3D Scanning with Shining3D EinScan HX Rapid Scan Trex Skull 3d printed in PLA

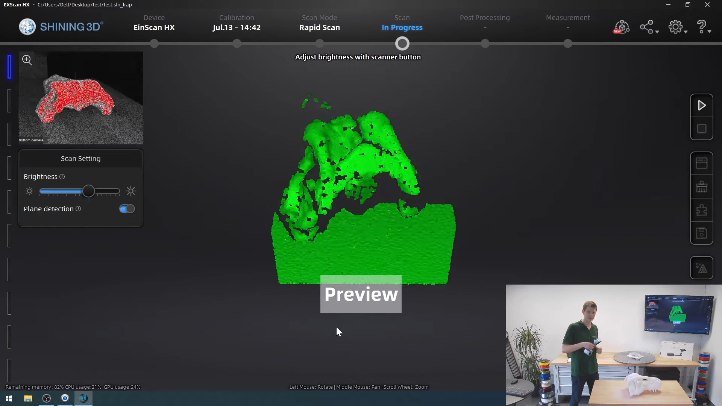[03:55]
So right now, I could see what my part looks like, and in the little image in the top left corner, we can see it is very, very bright red.
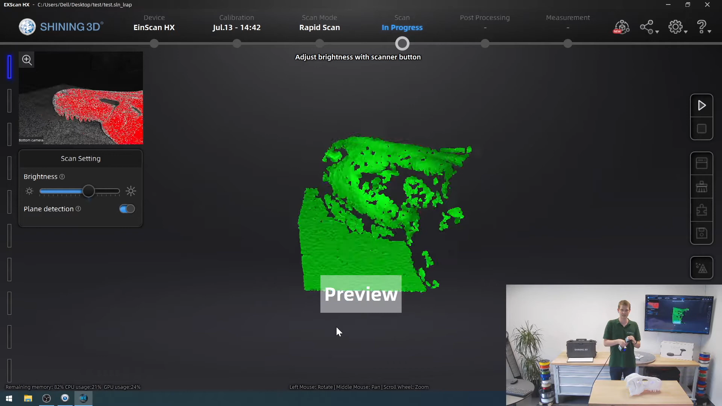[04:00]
And that usually means that it's overexposed.
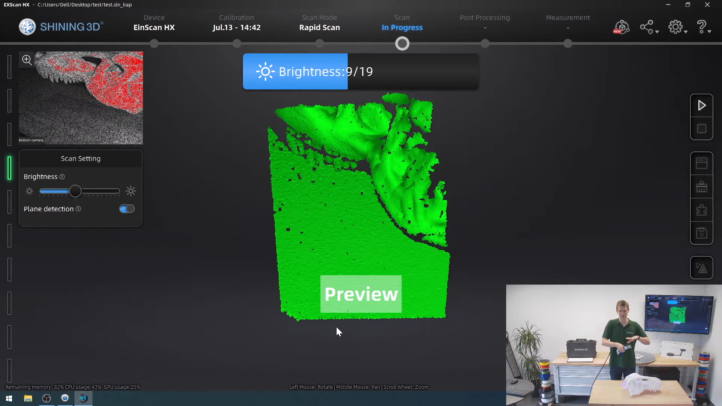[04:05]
So using the buttons on the back of the scanner, I can adjust my brightness to go down a bit.
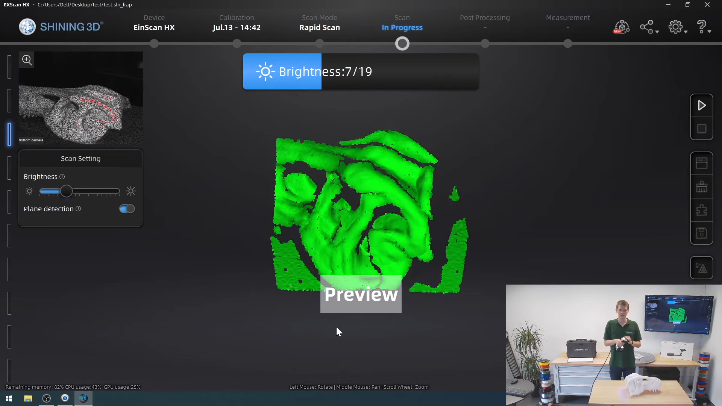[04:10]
I don't want my entire skull to be red if I only have a few single spots. That shouldn't be as much of an issue. So right here, for the white model, I'm going to stay at 6 out of 19.
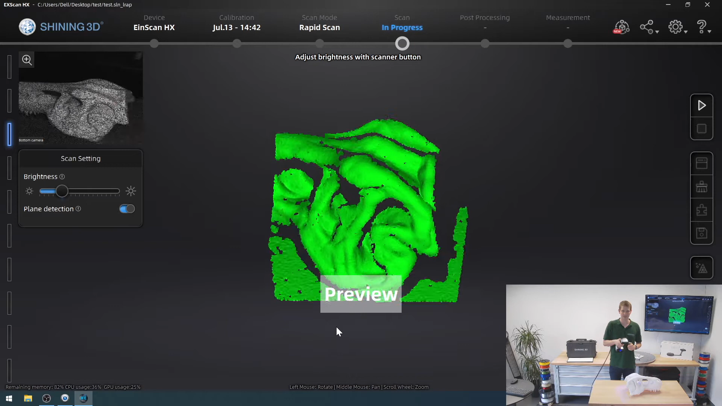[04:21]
And then by pressing the play button again, I start actually scanning my model.
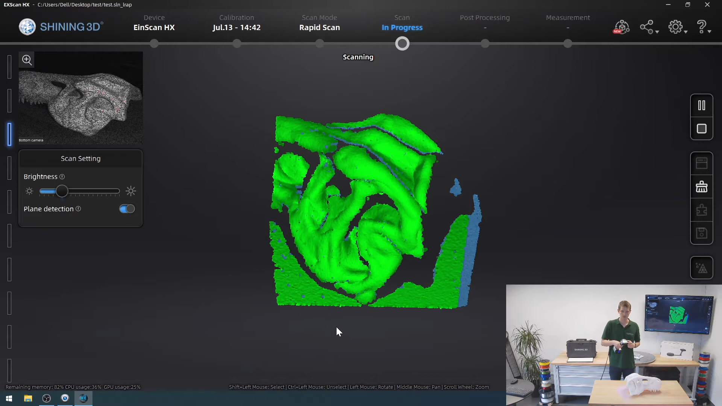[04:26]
So we can see, I'm going to start picking it up now, just like this.
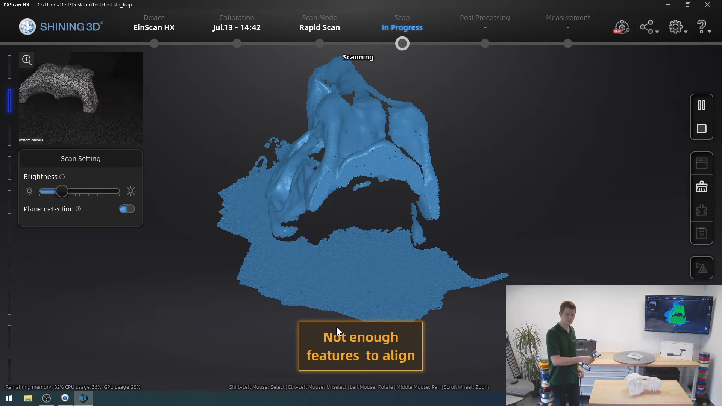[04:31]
And that's what happens when it can't see enough features to align, and then it'll pick it back up.
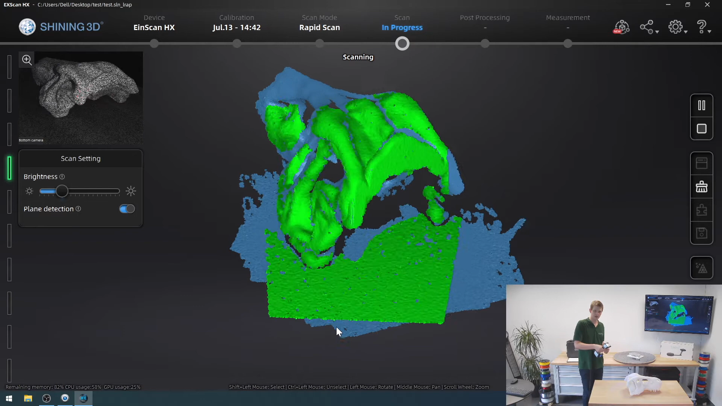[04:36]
I can't get too far away from the model, or the scan will stop working.
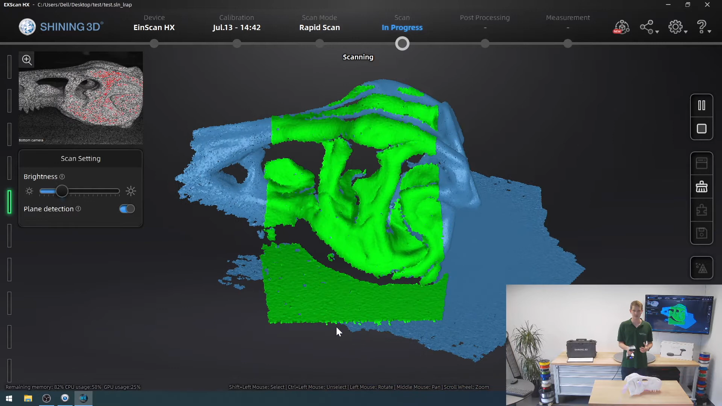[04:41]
You will see that on the bar of lights at the very left hand side.
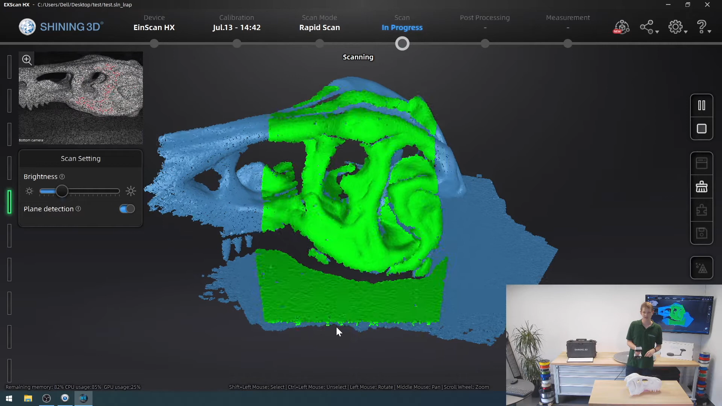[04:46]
That is an indicator of whether I am too close or too far from my model.
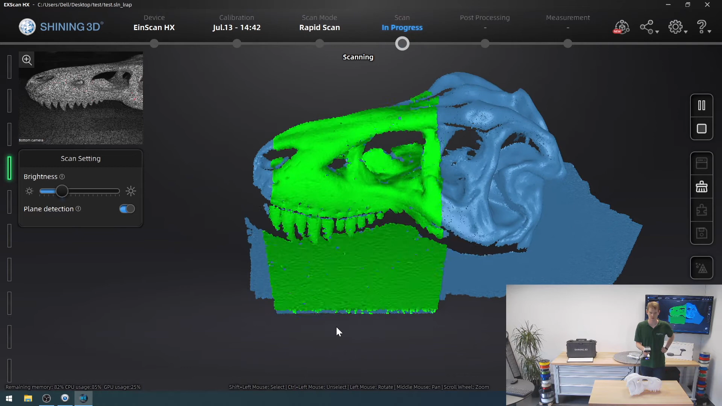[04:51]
I also have little LED lights on the back of the scanner that tell me the same thing.
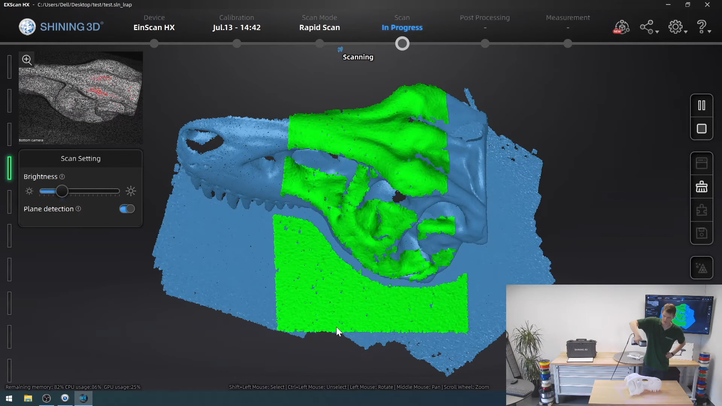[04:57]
They are green when I have the correct distance, they will turn red when I'm too far away, and blue when I am too close.
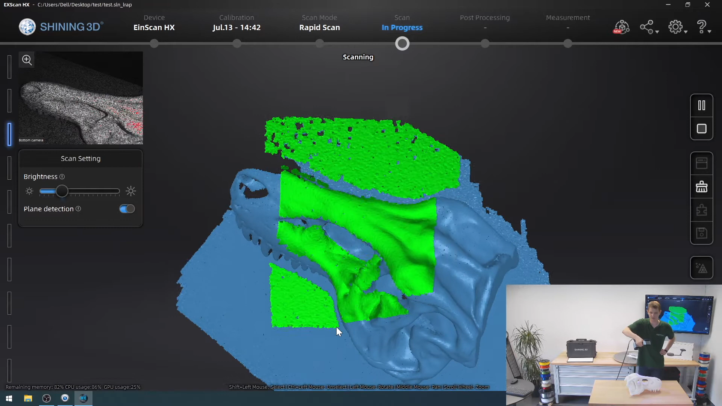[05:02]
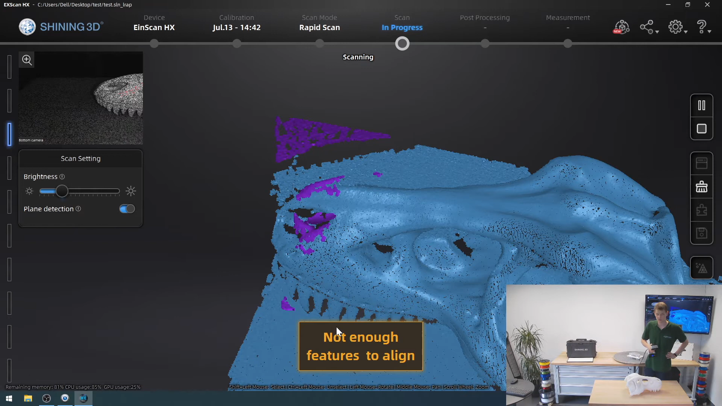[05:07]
So I'm going to pause here, rotate my skull 180 degrees and start back up.
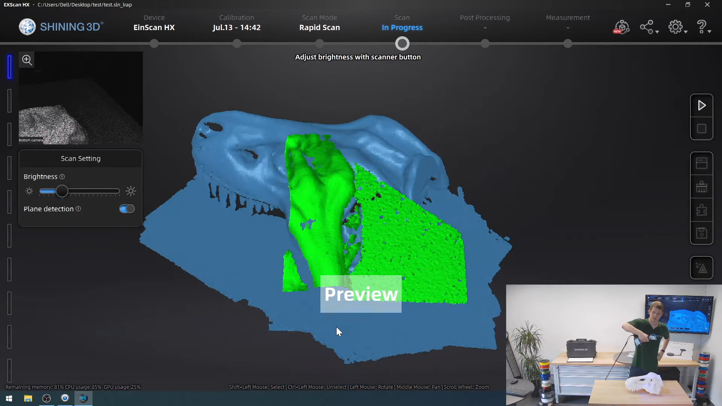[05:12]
Now I'm going to have to look at somewhere where the scanner previously was so it can align properly.
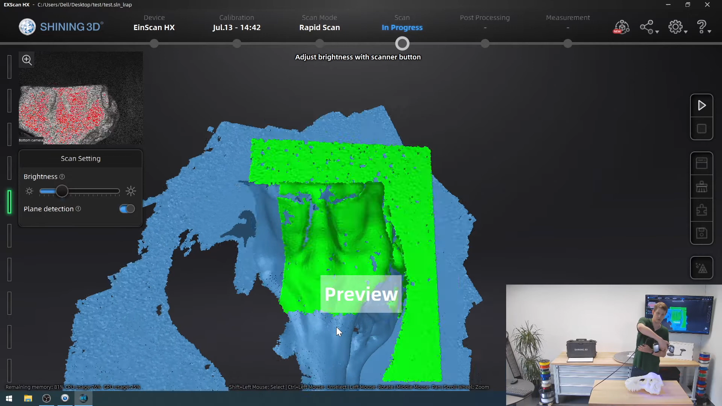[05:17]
And I'm going to do that via this piece of phone back here, then press the start button again so it starts scanning once more.
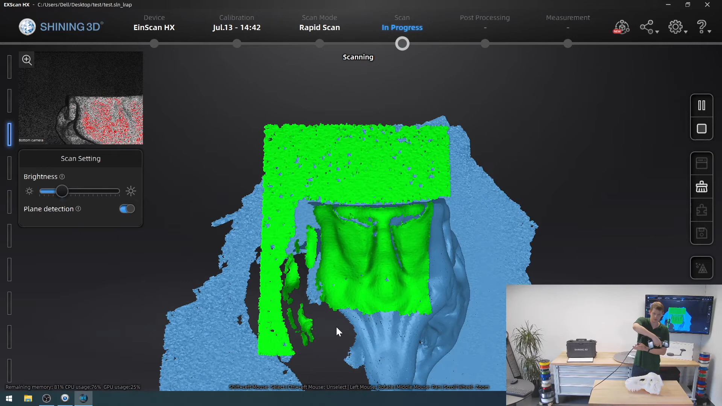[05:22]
And now I can try to pick up the other side of my T-Rex skull.
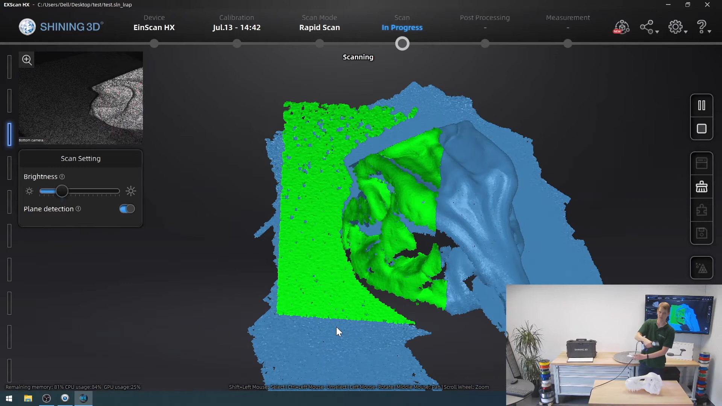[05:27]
So just like this.
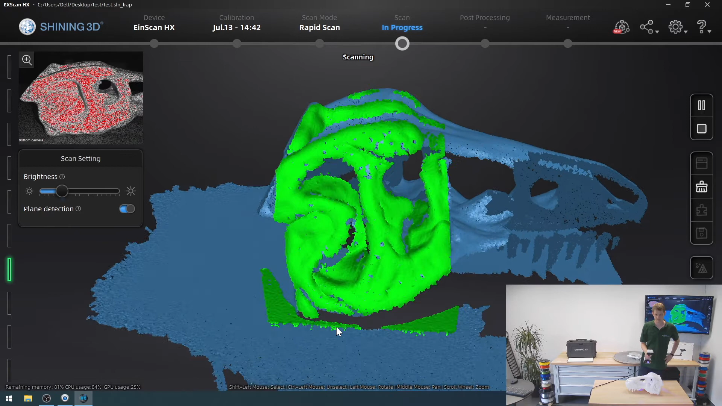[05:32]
And now go around, pick up all of this.
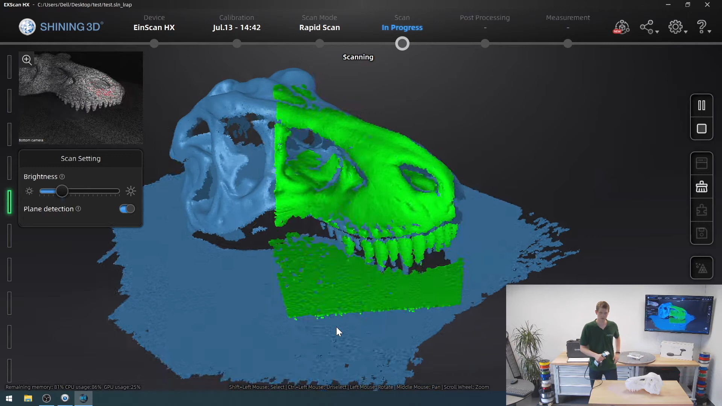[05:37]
I think that looks pretty good.
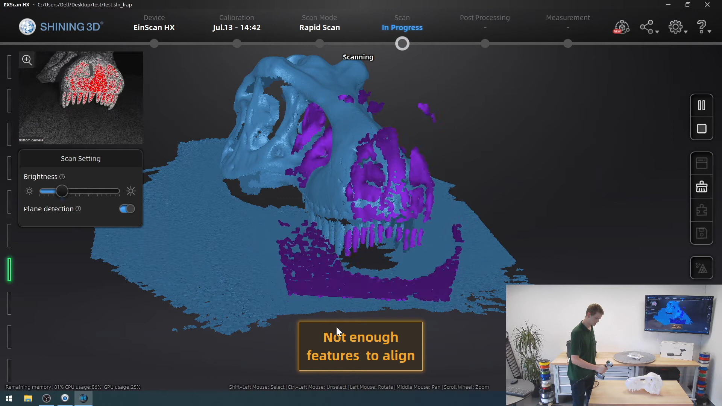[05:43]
Come on, you've seen this before.
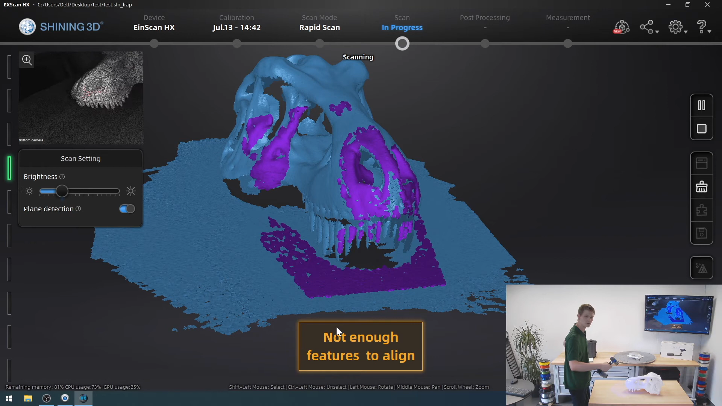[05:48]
So struggling a bit because it is very bright in here and then a white
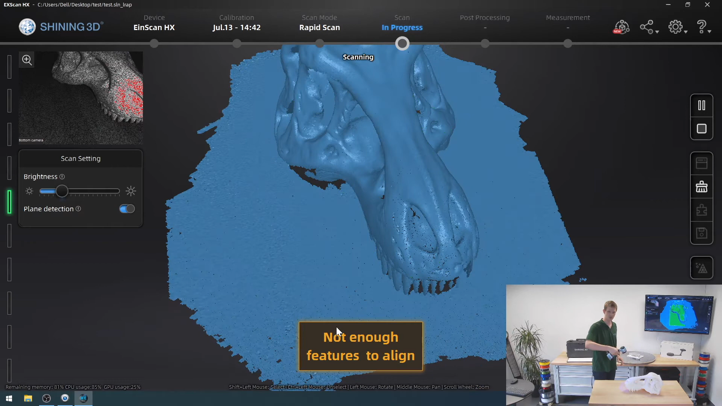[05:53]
model is just kind of torturing the scanner a bit. But I wanted to see how it would do.
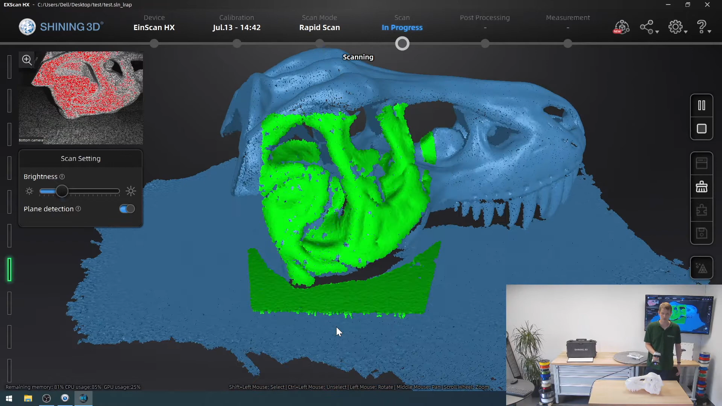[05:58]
No point doing models that are easy to scan. We're trying to stress test it a tiny bit here.
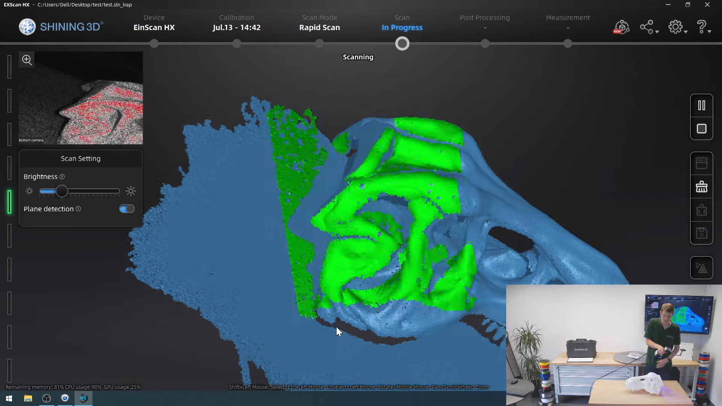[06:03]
I'm going to try and see whether I can get into the back of the head as well.
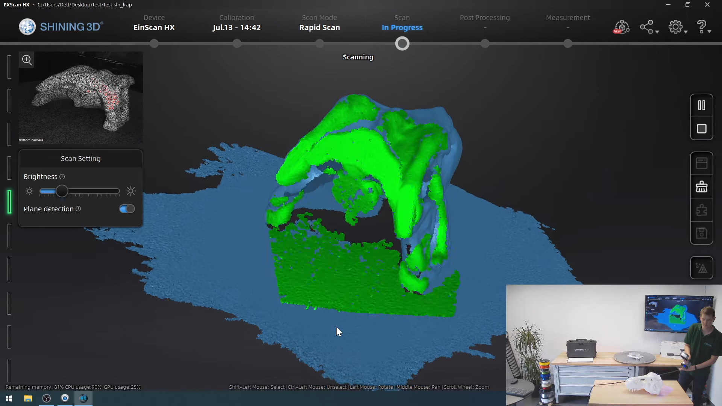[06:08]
Because I can use that to align future scans.
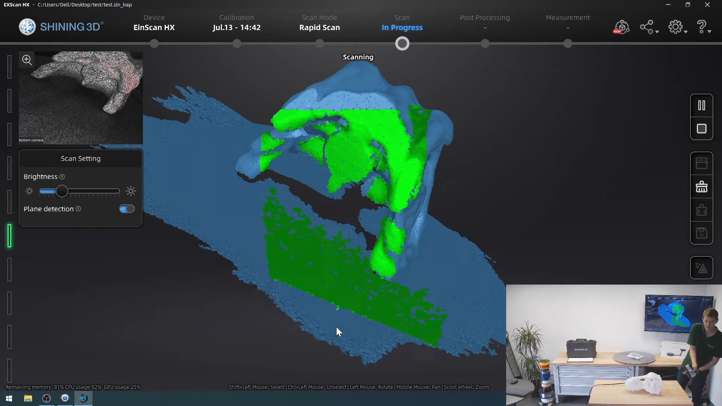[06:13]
So I'm going to do this for the time being. That looks pretty good. So now I've covered everything on the top. But what about the underside? I'm going to have to do that in the next step.
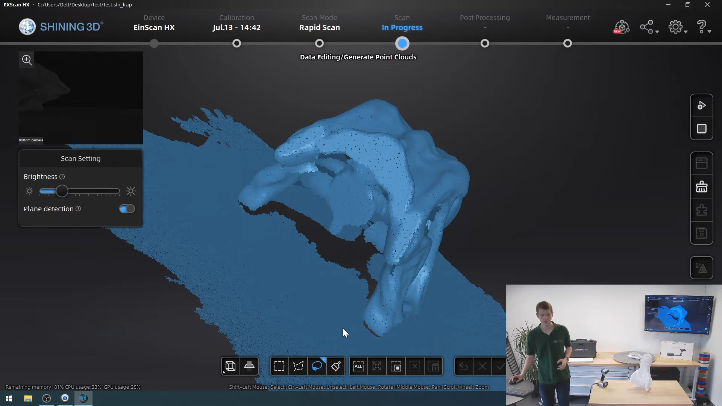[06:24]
So for now, this right here is my scan model.
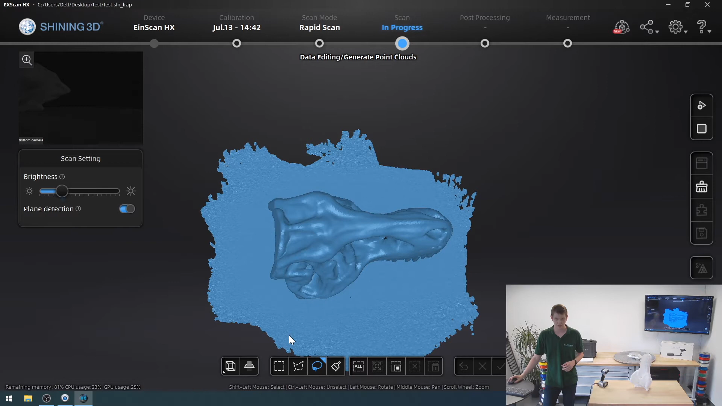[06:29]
And what I will do now is I will click the cutting plane tool. And then I will hold down shift and select
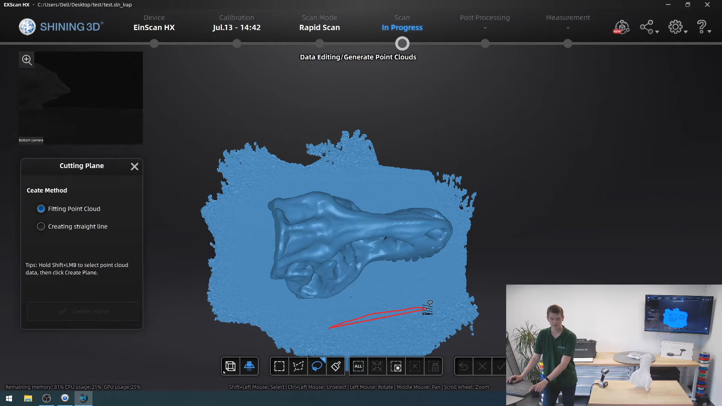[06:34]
some of my table that I scanned. Because I want all of that table to go away. I don't need the table. So I'm going to have this.
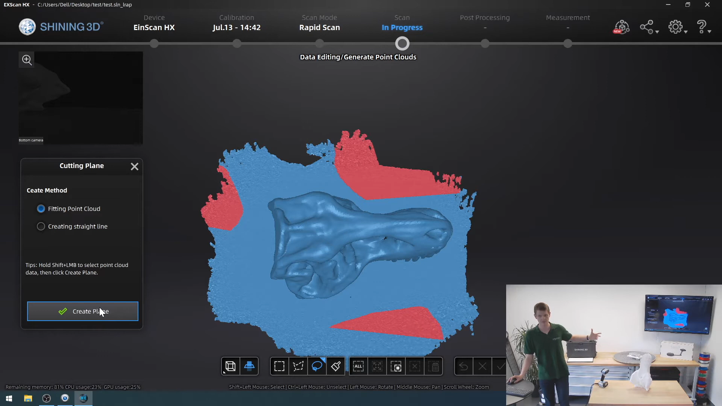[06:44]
It basically selected different areas of points. And then I say create the plane.
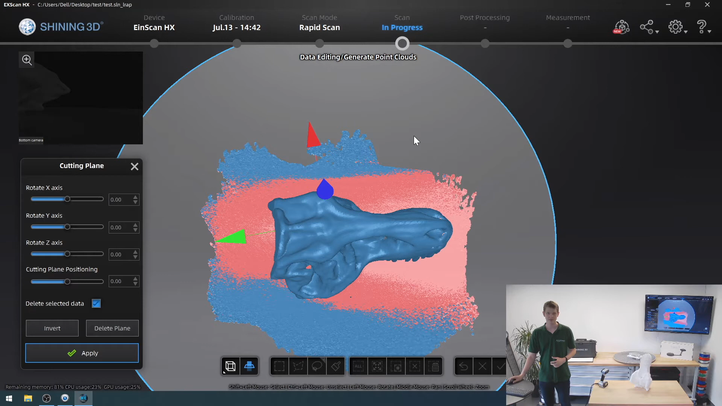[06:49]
And then I can move this a tiny bit to adjust. So this right here looks pretty good.